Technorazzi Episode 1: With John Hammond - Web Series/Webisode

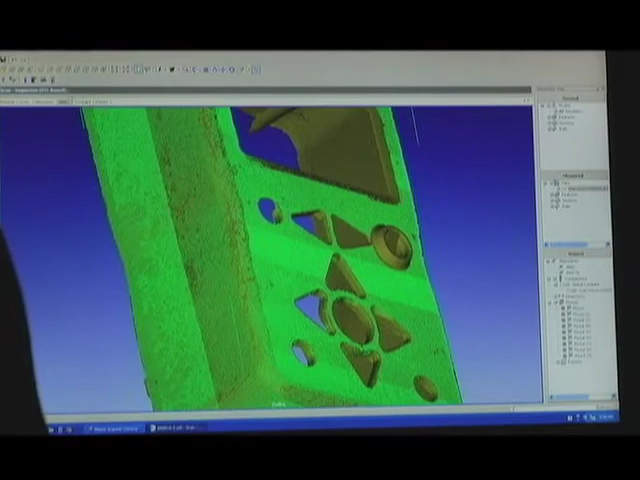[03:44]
So after creating a point cloud, we'll step to the alignment tab which now will allow us to register the data points to surfaces.